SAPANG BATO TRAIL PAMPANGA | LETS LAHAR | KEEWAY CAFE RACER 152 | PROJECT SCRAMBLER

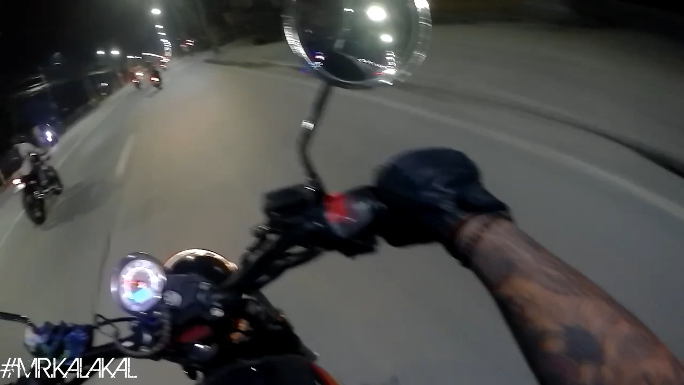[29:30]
Whee! Alright guys, so time check. 11:35. And we're already here in Valenzuela. So, we left Pampanga, or we left Dau at about 10 p.m. So smooth lang yung biyahe namin, dire-diretso lang, no casualties, medyo on the last part lang yung putik.
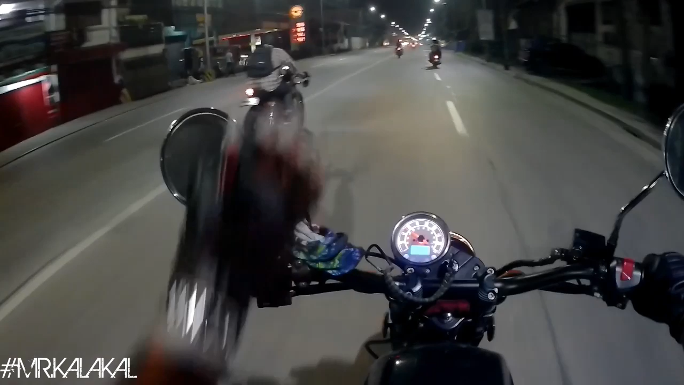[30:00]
Water world kasi doon sa part na yun doon kanina sa dinaanan namin, hindi ko na binid yun, madilim naman. So yan yung mga ulan tapalodo. Tara, sigil lahat sa likod nila. Pero kami, kompleto pa rin. Apat na lang umuwi kanina. Ako, ito, si Brian, si Melvin, saka si Gab, siya yung pinag-spearhead natin. Para hindi mo nakakapagod.